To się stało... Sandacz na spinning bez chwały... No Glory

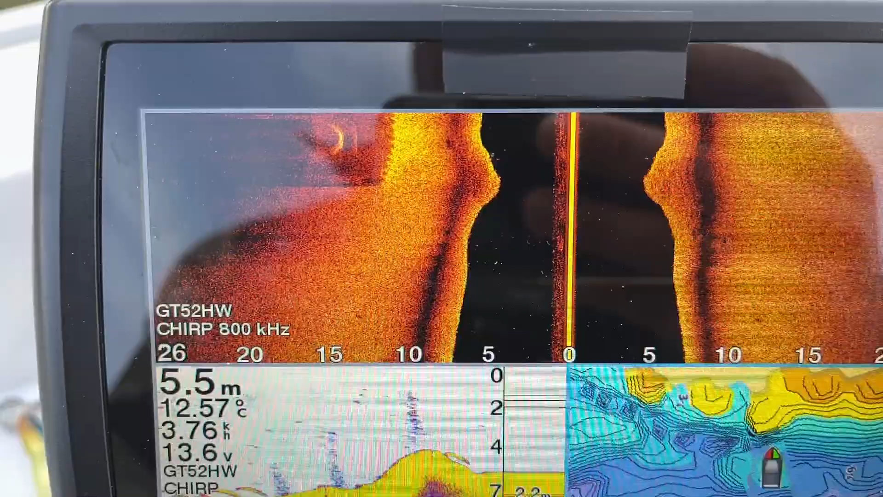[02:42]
On screen: depth 5.5 m, water 12.57°C
Tutaj widać larseny, a tu jest beton od tego.
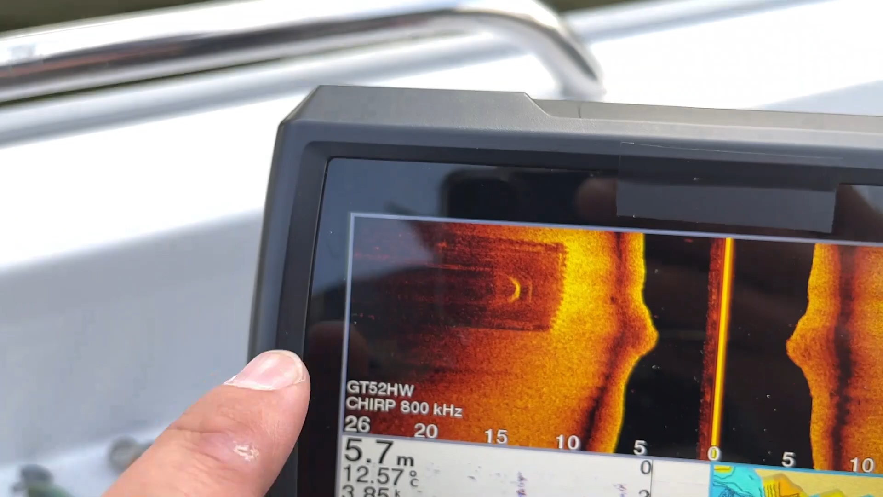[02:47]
On screen: depth 5.7 m
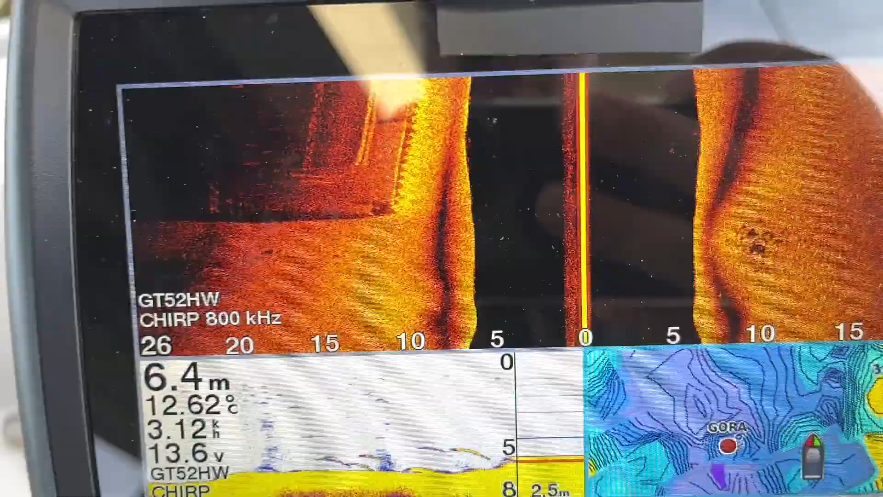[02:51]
On screen: depth 6.4 m, water 12.62°C
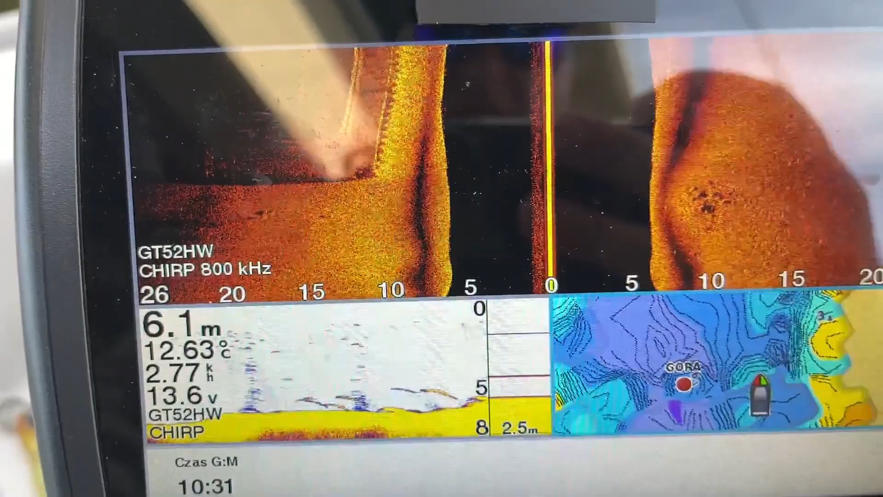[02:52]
On screen: depth 6.1 m, water 12.63°C, speed 2.77 km/h
Tu widać pięknie całą obudowę filaru. I sam filar.
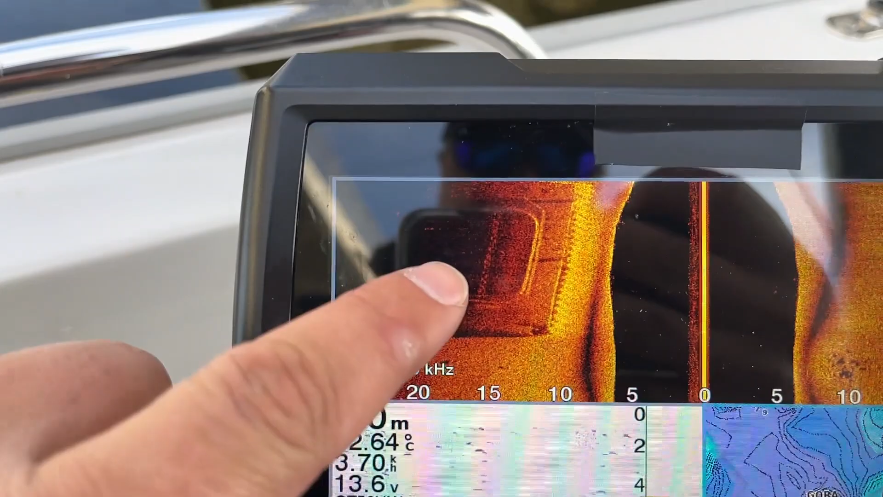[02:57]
Właśnie jeden minęliśmy. Za chwilę powinien się pojawić drugi.
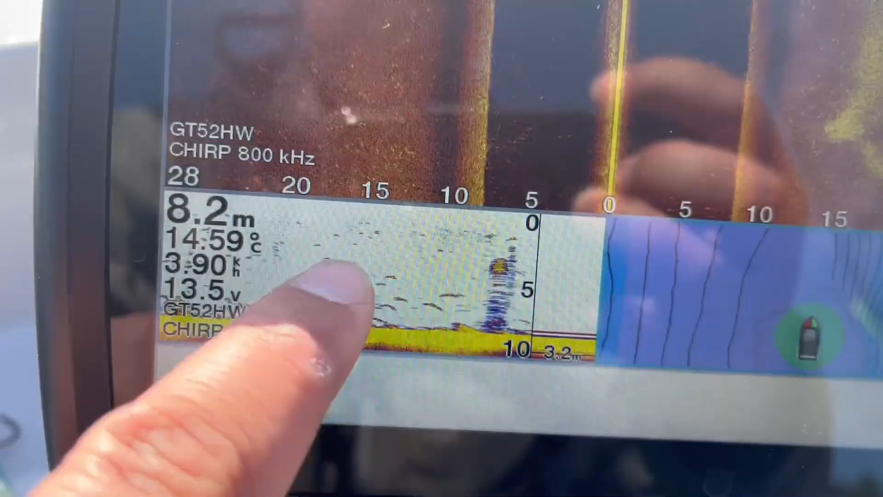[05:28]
On screen: depth 8.2 m
Widać tutaj stada, duże stada białe rybu.
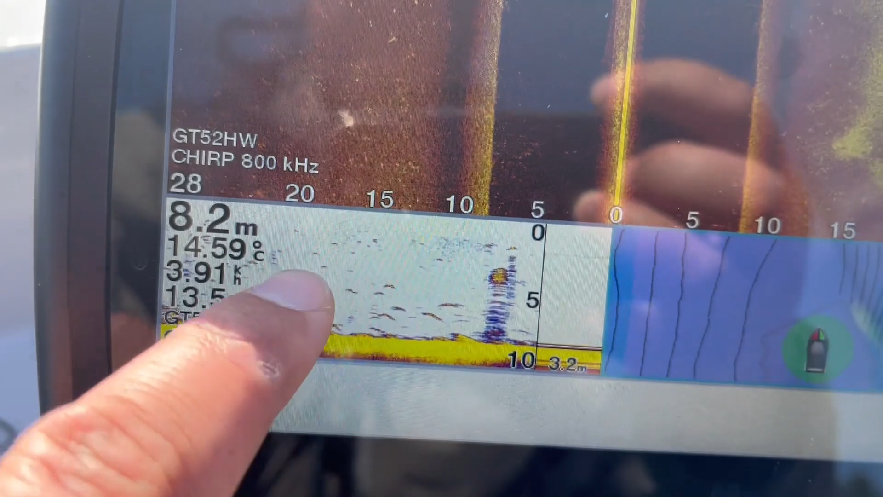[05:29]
On screen: depth 8.2 m, water 14.59°C
Biomasa jest.
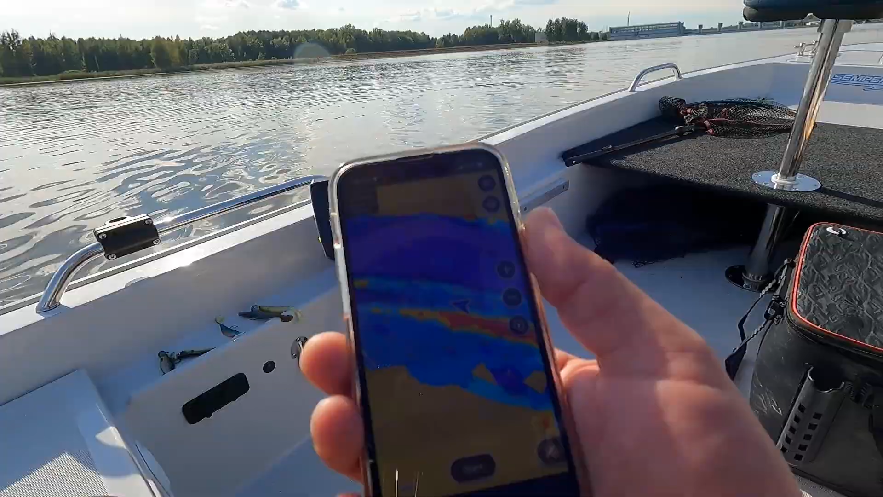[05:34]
No i pomimo tego, że mamy kosondę, tam jest też mapka, oczywiście mniejsza. To jeszcze mogę sobie zerkać w telefonie.
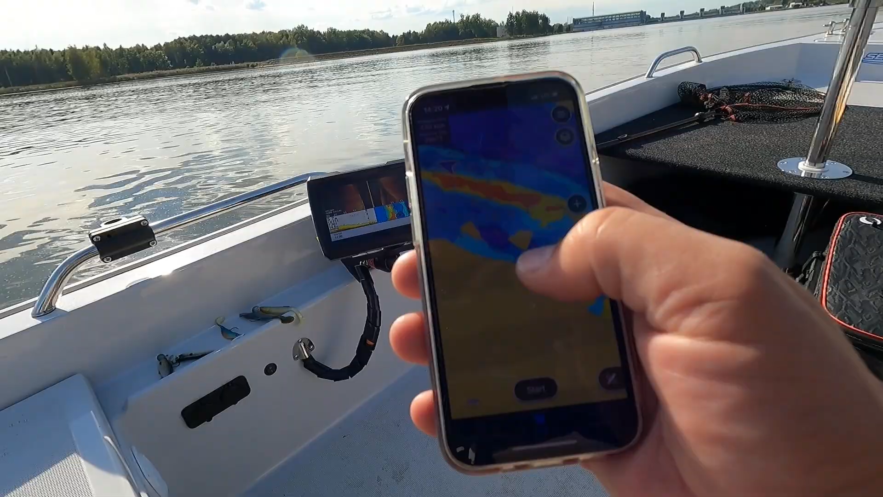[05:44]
Co tam się dzieje, przesunąć dużo łatwiej jest na ekranie dotykowym, niż tam w echosondzie.
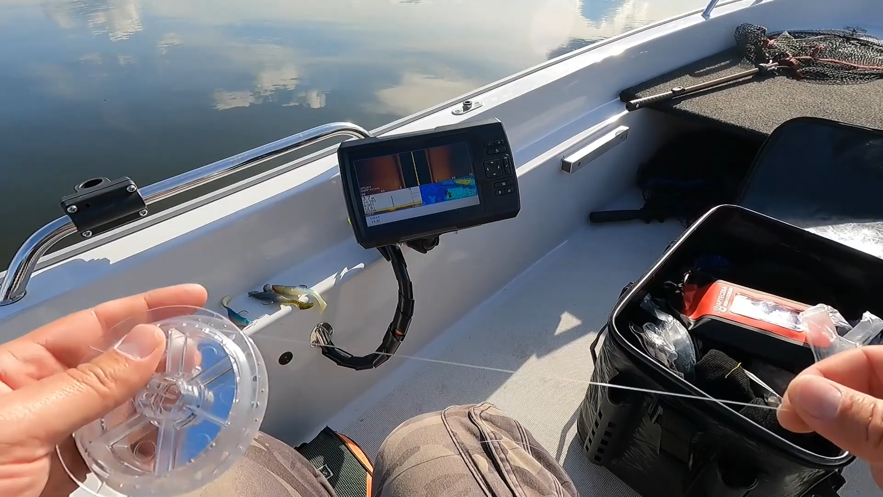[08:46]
No ale to jedna taka większa ryba, którą zauważyłem.
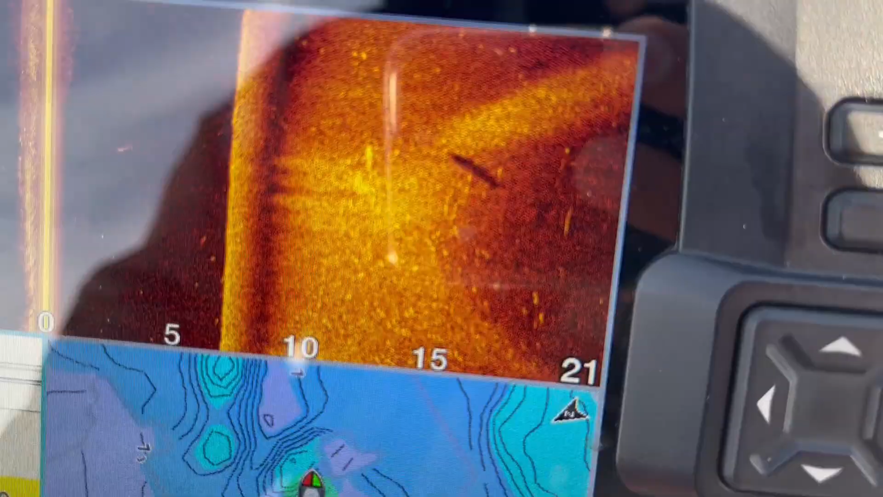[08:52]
A i jeszcze chyba jest jakaś nagrana też z bocznego sonaru. Piękna ryba. Kształtem to, no nie chcę mówić, że to na 100% był szczupak, ale kształtem przypominał szczupaka w tym bocznym sonarze.
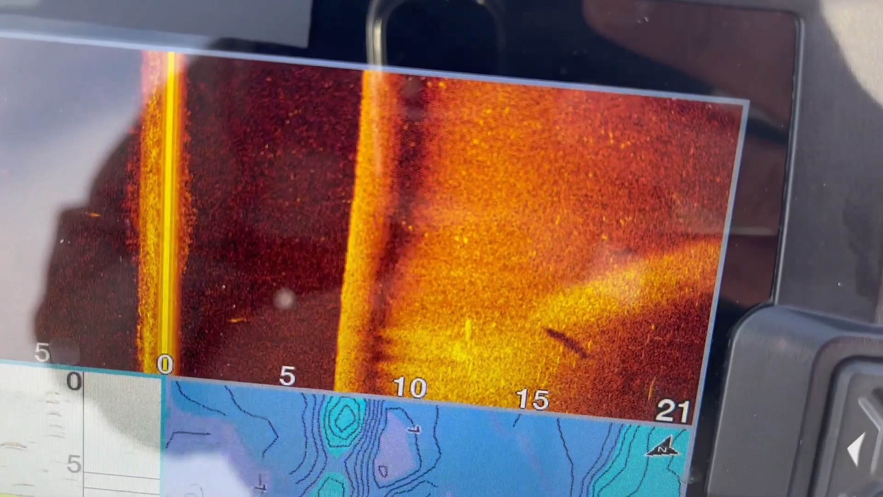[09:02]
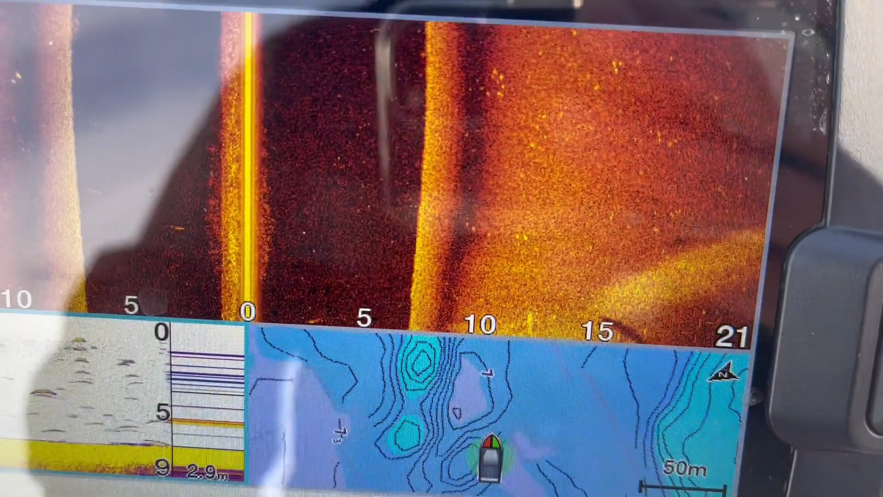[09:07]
No ale jak zawróciłem, to tej ryby już nigdzie nie było widać.